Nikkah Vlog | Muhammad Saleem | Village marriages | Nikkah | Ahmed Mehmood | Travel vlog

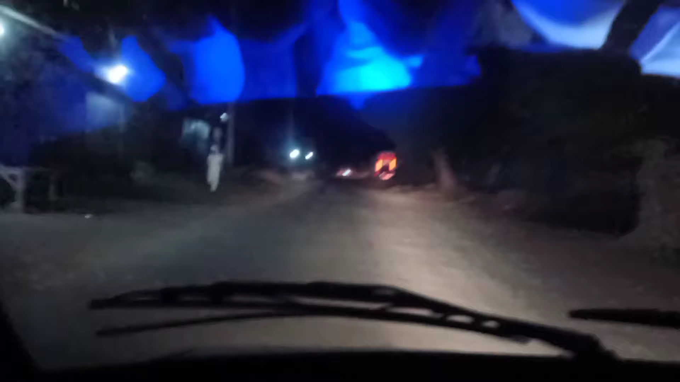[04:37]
रात ज़्यादा हो चुकी थी तो ज़्यादा क्लिप्स जो है वो नहीं ली, बिकॉज अंधेरा भी बहुत ज़्यादा है, तो अभी जो है वो घर की तरफ मूव हो रहे हैं और हम मिलेंगे इंशाल्लाह नेक्स्ट व्लॉग में। तो तब तक के लिए अल्लाह हाफिज़।